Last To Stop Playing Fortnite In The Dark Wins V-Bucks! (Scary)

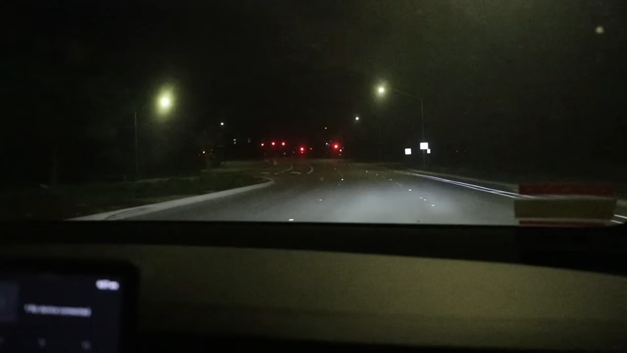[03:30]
All right, guys, so if you can see, just the traffic lights work, so the whole shopping center does not work.
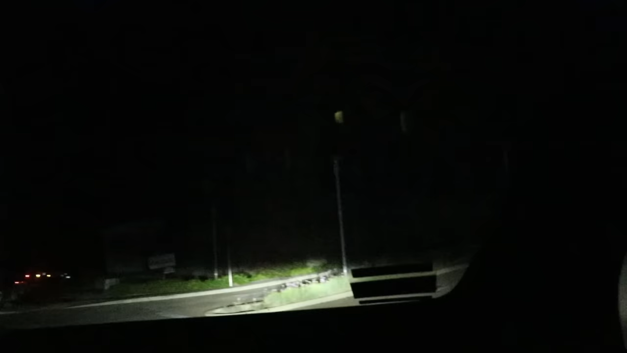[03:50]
Dude, oh, what my God, it's a Safeway. You see it? Yeah. Bro, it's pure pitch black.
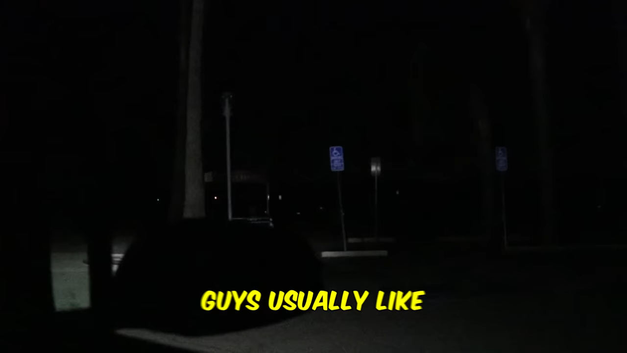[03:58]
Guys, usually like the lights and everything are on here, even if it's the store's closed. So like everything is off, bro.
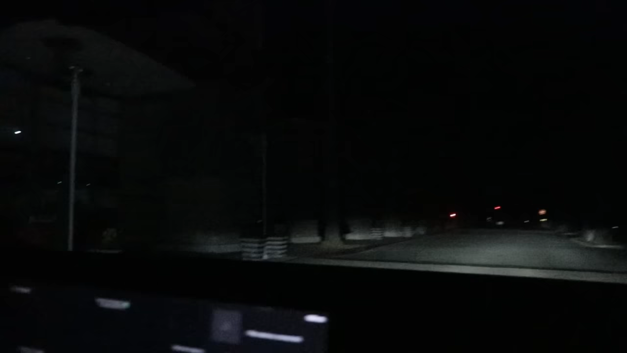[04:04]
The whole store inside the store is off too.